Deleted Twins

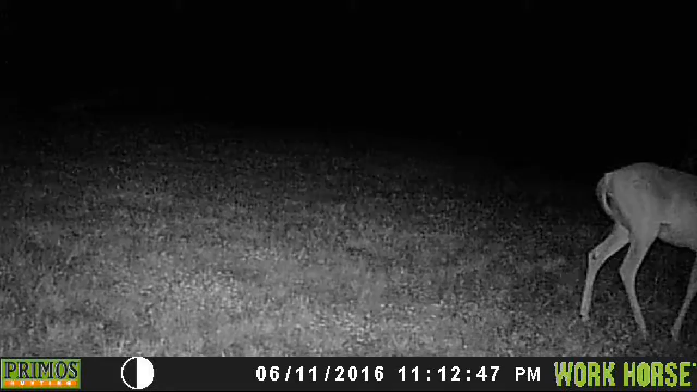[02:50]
Same place. This is a workhorse camera. It doesn't produce for good a picture. Here we are at midnight. Six minutes after. And the deer is running across the other way back towards the house. Back out on the mineral block. 7 PM on the 11th. This one deer out here is hitting the mama.